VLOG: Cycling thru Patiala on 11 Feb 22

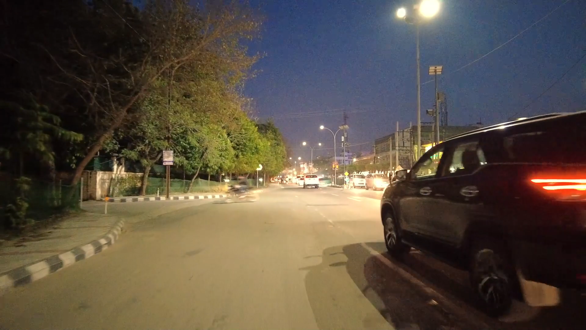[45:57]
And on my right is all Leela Bhavan.
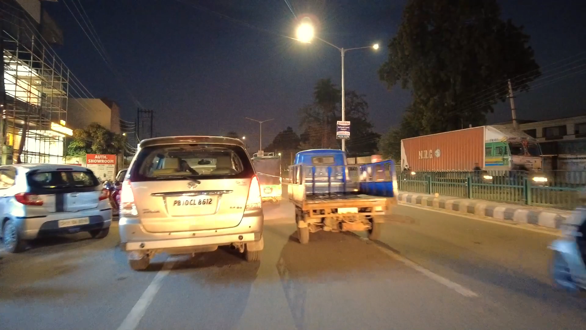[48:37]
These bloody cabs who park on the road, double parking. That is a common thing in Patiala.